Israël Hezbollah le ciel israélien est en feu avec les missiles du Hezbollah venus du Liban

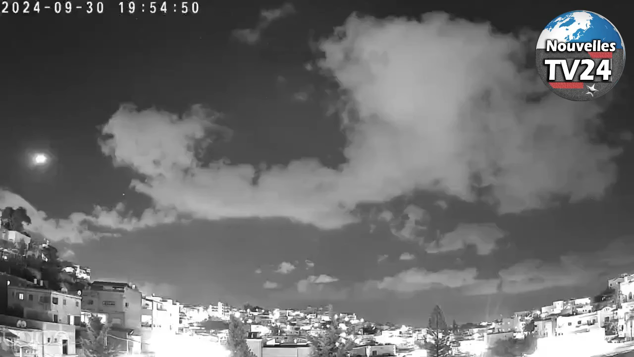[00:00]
Le Hezbollah bombarde le nord de Haïfa avec des missiles fadiens. Au moment où les missiles du Hezbollah ont traversé le ciel de la ville de Shafa Omar, en direction des environs de Haïfa, Israël a tenté d'intercepter les missiles.
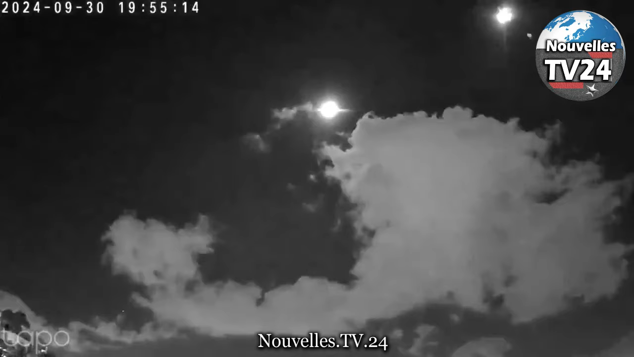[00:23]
Scène montrant le dôme de fer tentant d'intercepter des missiles, lancés depuis le Liban dans le ciel de la ville de Haïfa et des zones de Galilée, selon l'armée israélienne. La résistance islamique au Liban a ciblé un certain nombre de Kyriah,